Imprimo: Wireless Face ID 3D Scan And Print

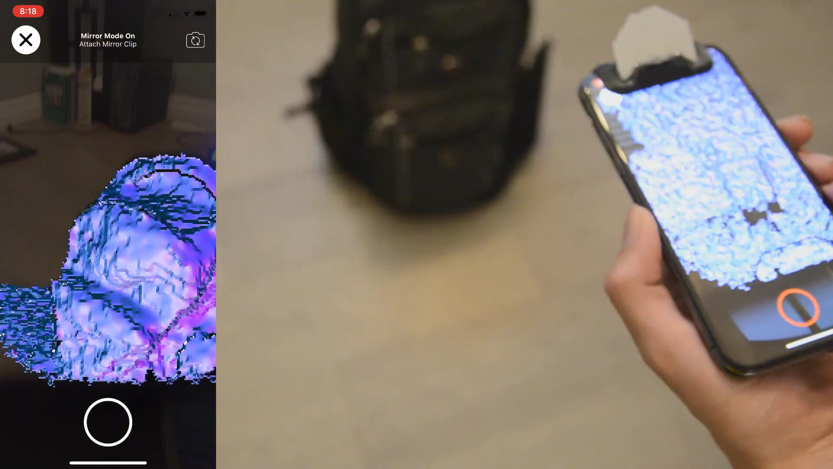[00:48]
Imprimo is an application that allows a user to scan an object using the Face ID-enabled smartphone and print it wirelessly with impressive detail.
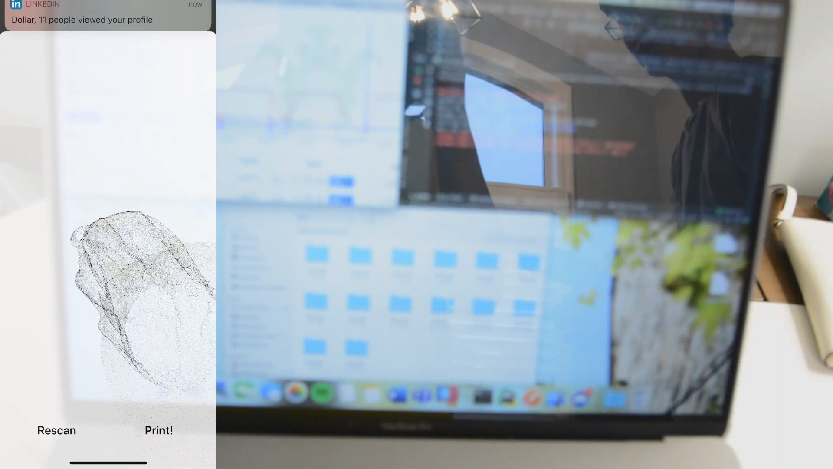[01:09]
Imprimo uses the TrueDepth sensor to create a point cloud map of the object.